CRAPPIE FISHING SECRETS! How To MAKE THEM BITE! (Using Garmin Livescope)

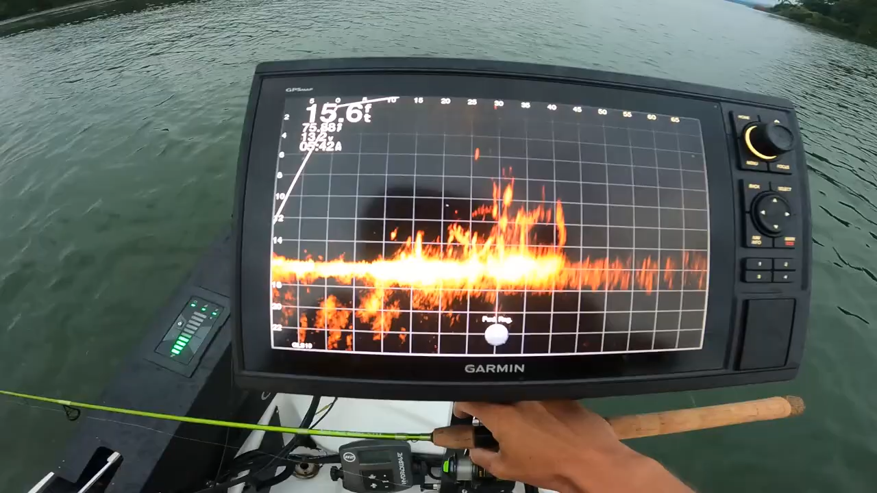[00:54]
there's fish swimming in and out of it we're gonna cast right up in it oh you might be in it yeah you're
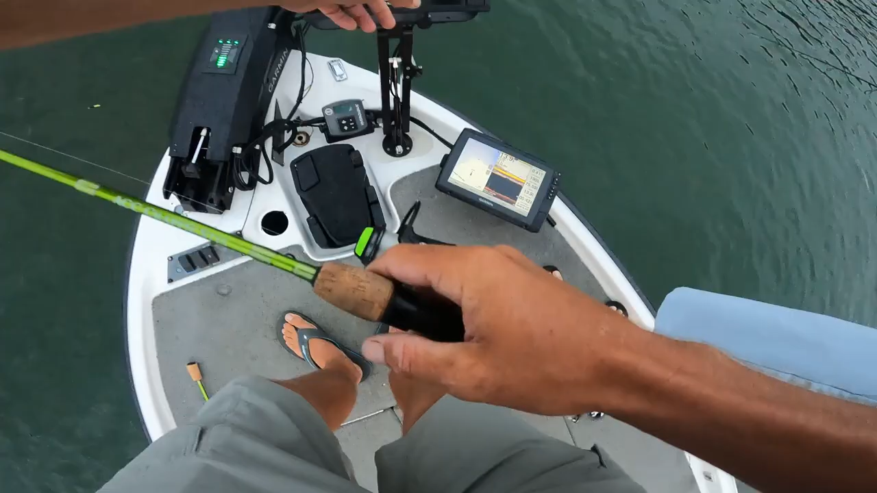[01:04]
you're real close if you're not in it yeah you're in it i don't know which one is you we'll float uh behind it
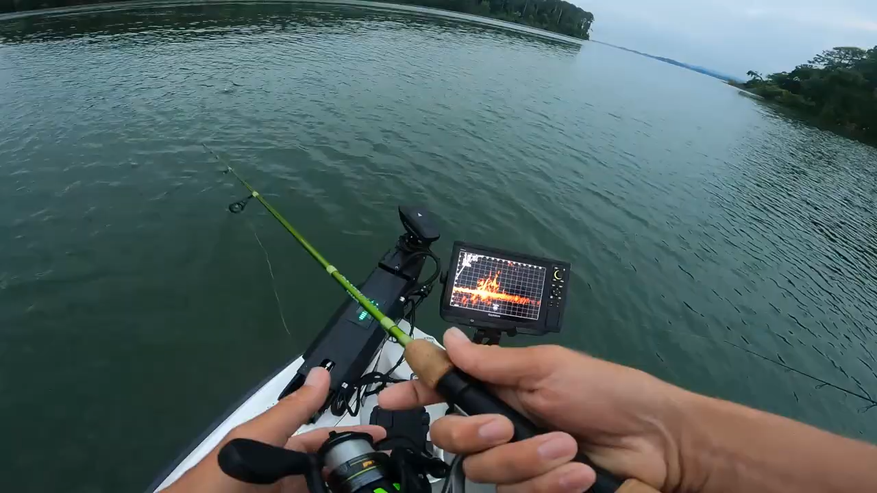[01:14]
it's a big pile of junk yeah it is we're right almost on top
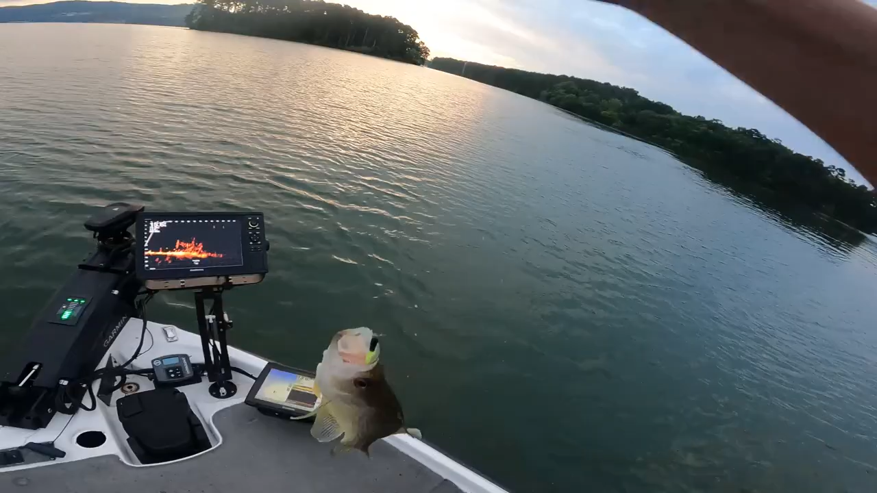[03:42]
go there's the first slab of the day they're in there that's a little better he was a bigger mark so i dropped down to him and i put it right over his head oh
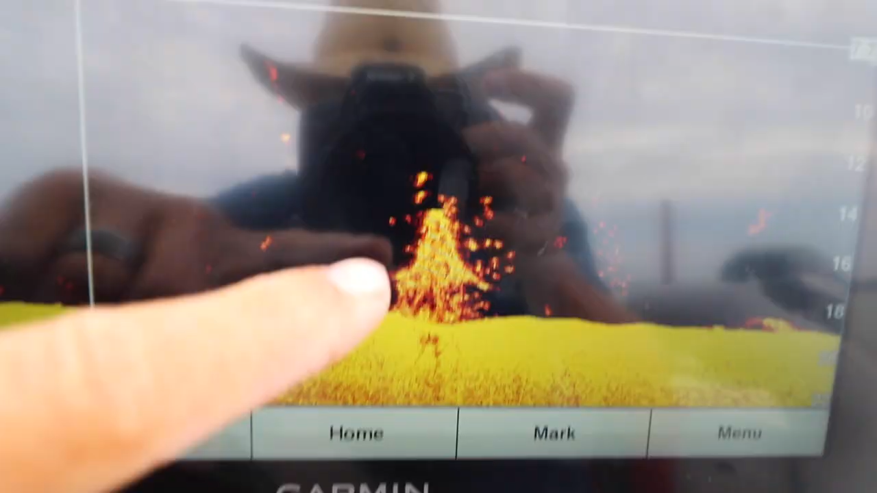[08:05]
okay guys we're moving to a new spot this
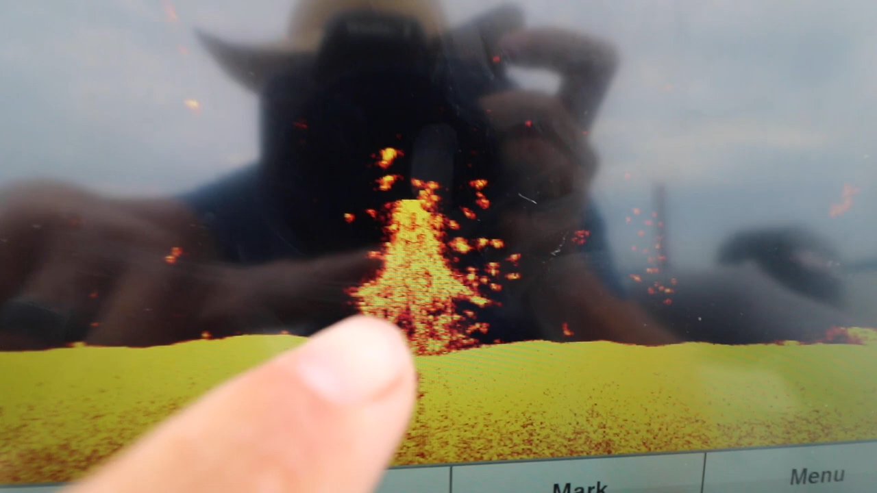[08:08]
is what i just marked this is a stump with roots on the bottom it's kind of washed
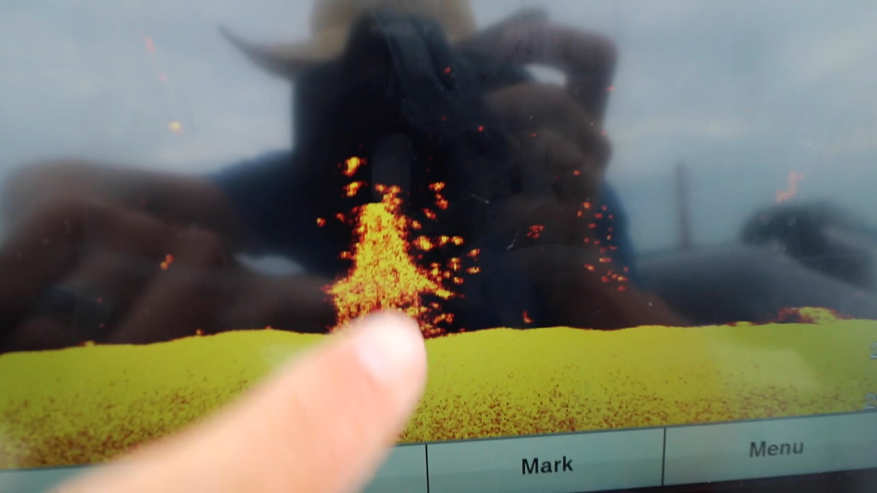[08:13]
out look at all these crappie how many crappies do you guys count this
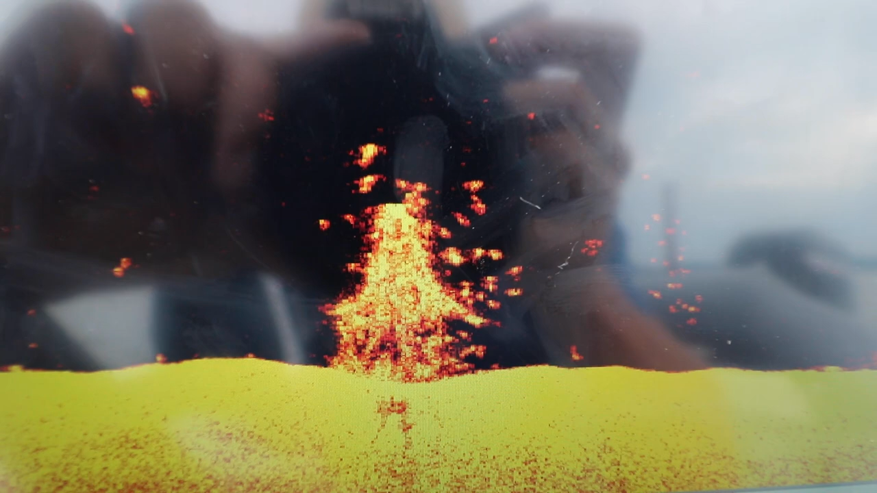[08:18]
brush pile drop it in the comments below i'm saying there's at least 15 in there